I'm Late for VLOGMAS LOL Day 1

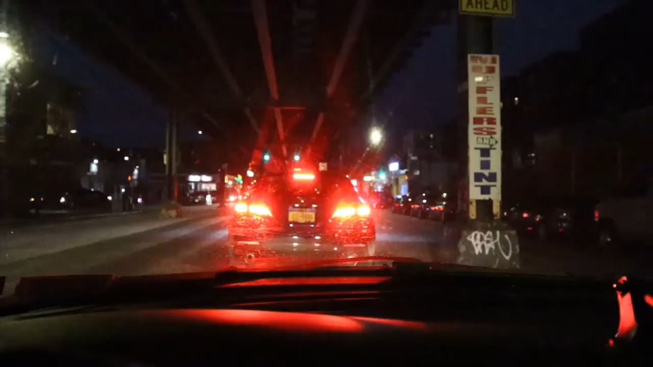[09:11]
I left at 4.30. Right now it's 4.56. And I've gone maybe half a mile down this block. As soon as I get on the highway, it's absolutely fine. But this street is an absolute nightmare. If you guys want to live somewhere where you don't have to obey traffic laws, just move to the Bronx.
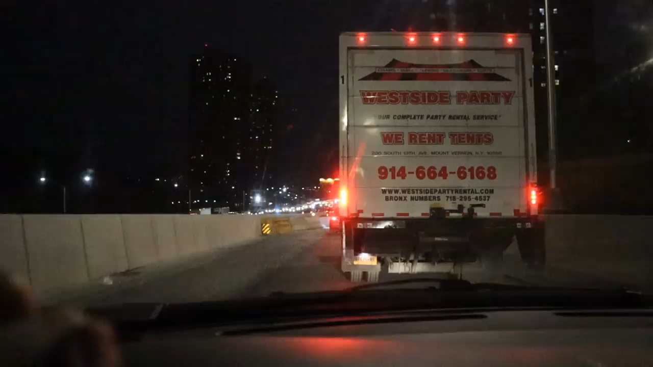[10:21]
So once we get past that exit for the GWB, it should be pretty smooth sailing. You know, it's only 5 p.m. You know, people haven't gotten out of work yet, so you would think there's not too much traffic, but... Since everyone in Jersey is a lunatic, it's always backed up. I don't know why I talk shit about New Jersey so much when I'm from the Bronx. What's that saying I always use? It's like throwing stones when living in a glass house.
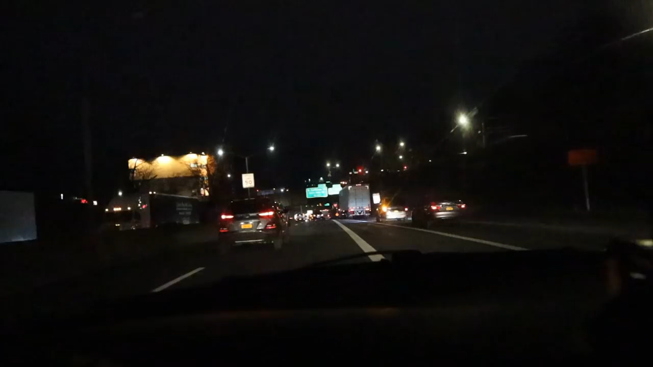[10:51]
This guy's going like 80 in a 50 and he hogs me when I'm merging over. I just got home.